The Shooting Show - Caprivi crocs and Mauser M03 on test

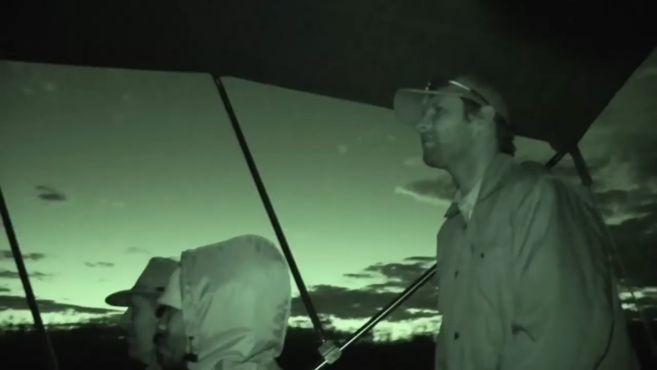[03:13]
This is us just heading back in the darkness now. We managed to shoot quite a nice crocodile.
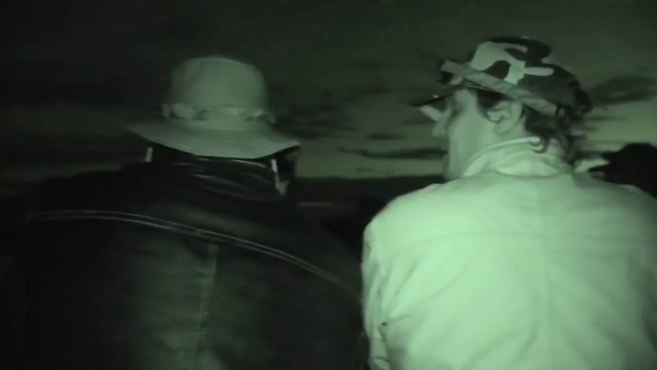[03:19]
We were just at the last light.